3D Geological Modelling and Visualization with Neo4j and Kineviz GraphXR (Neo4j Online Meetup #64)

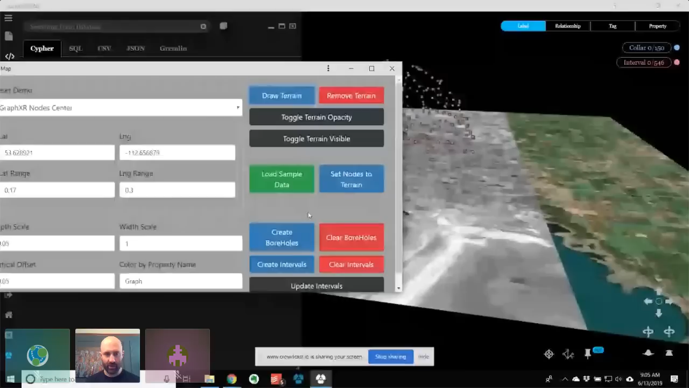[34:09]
now back here in the terrain view, I'll set my nodes to the terrain, and
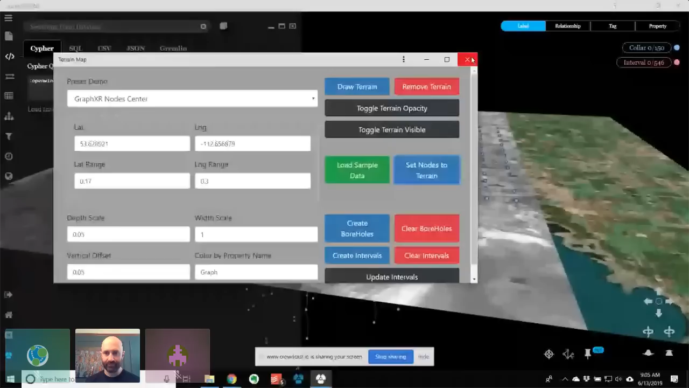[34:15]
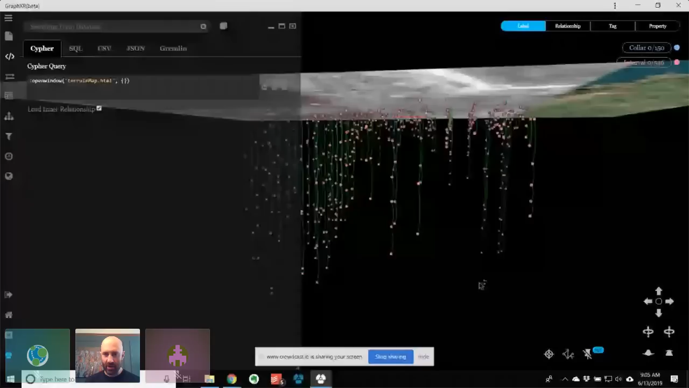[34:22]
now you can see this is a representation of the actual boreholes.
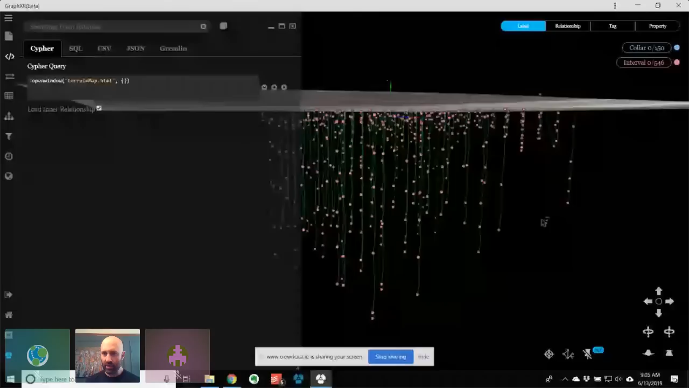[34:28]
One good place there, but I can click on any one of these and pull up info and see,
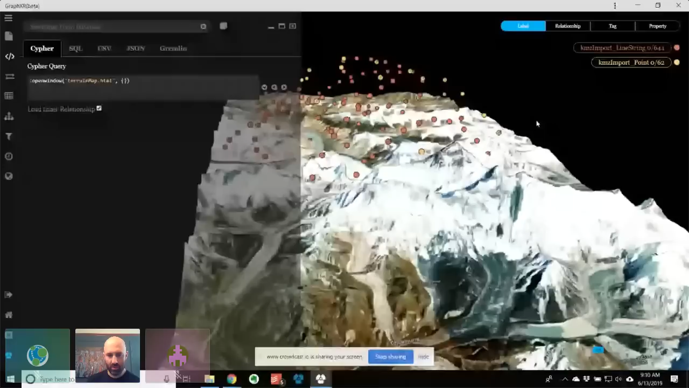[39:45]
and you can see the actual path here of this.